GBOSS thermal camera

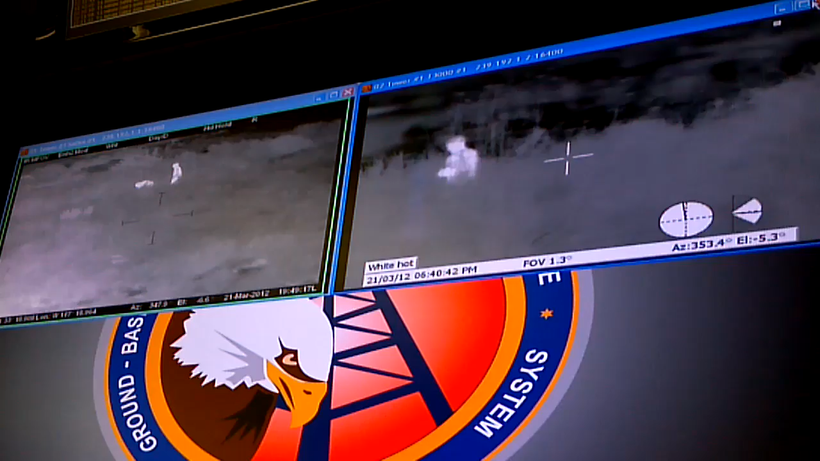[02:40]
Are they still trying to be stealthy, or? Nah, they're corporals. They're just fucking around. Oh, is that all three of them? Oh, it is all three of them.
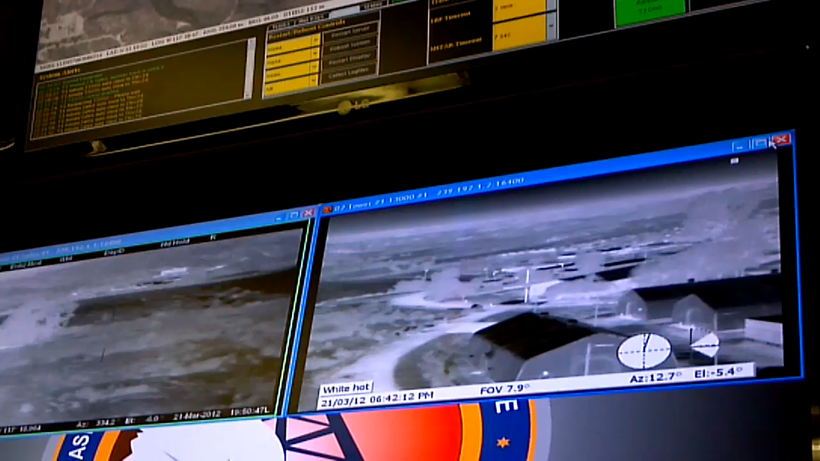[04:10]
Because you're going to lose him behind those buildings. You may lose him in the buildings. Yeah, there's some... There's points where he's going to disappear once he goes behind his buildings. Because there's cover all the way to here. Yeah.
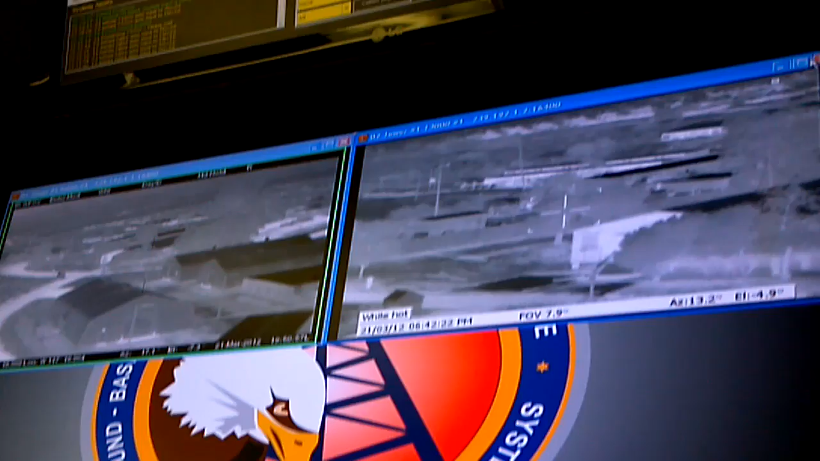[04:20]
Or the majority of the time. Yeah, but this is cool for Sokai. Oh, is it? Yeah, I get cool for Sokai. We were close to the conference. We were literally right by these trees. I was down the little slope, and he was behind the tree. And he just took all this and right from me. Like, this is all last chance.